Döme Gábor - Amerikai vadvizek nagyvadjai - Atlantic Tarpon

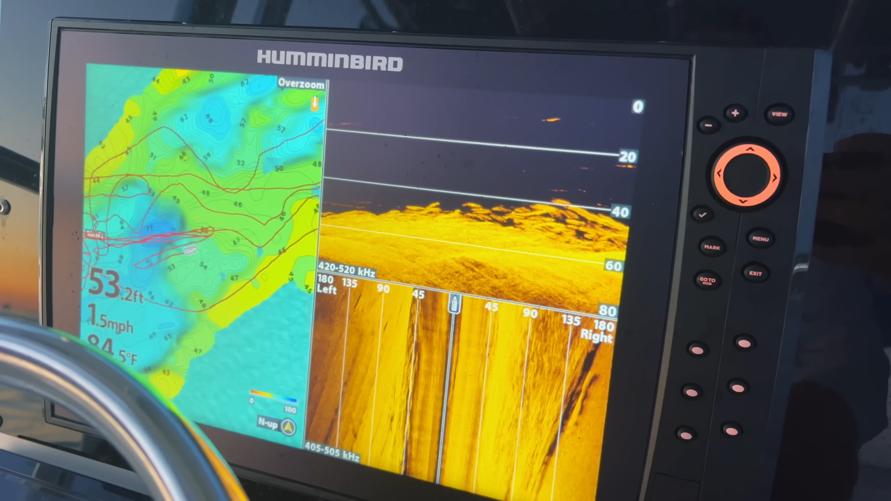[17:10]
On screen: depth 53.2 ft, speed 1.5 mph
amely során a kapitány elsősorban a radar képernyőjén próbálja meg megtalálni a folyamatosan mozgásban lévő halrajokat, és amikor feléjük vagy közéjük értünk,
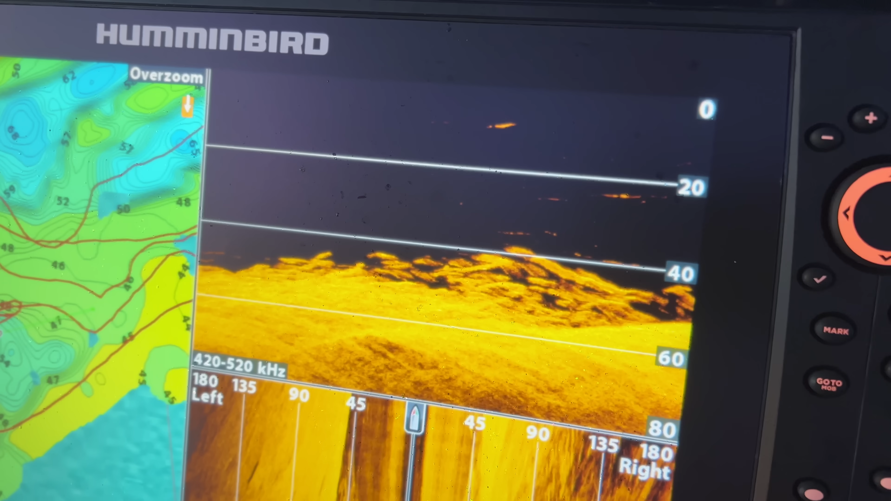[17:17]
akkor utasítást ad arra, hogy engedjük le a megfelelő mélységbe,
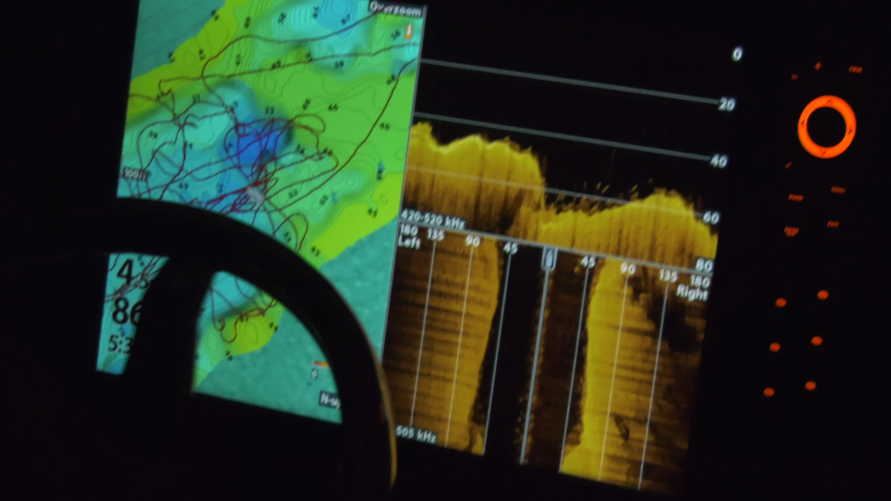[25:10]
a technika segítségét vesz igénybe, a szonár képernyőjét kémleli folyamatosan,
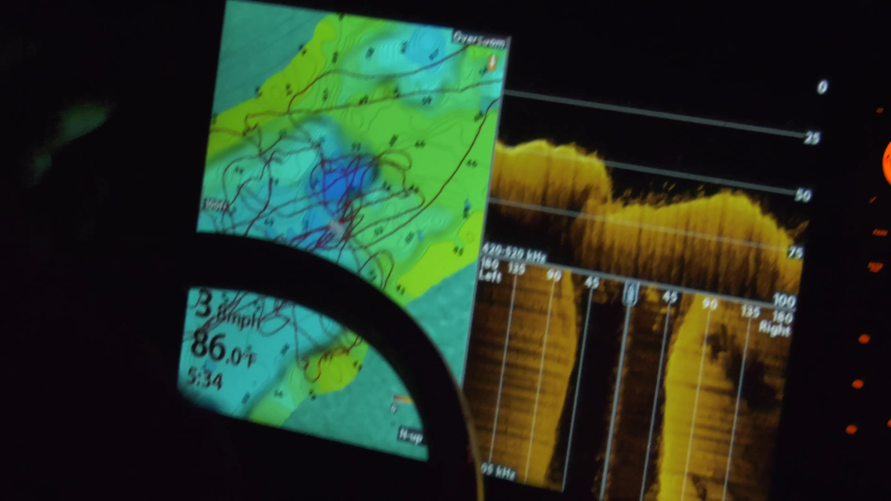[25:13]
On screen: water 86.0°F
és a bevált helyeket járja, de akkor is nagyon óvatosnak és körültekintőnek kell lenni, mert a tenger, az óceán nem játék.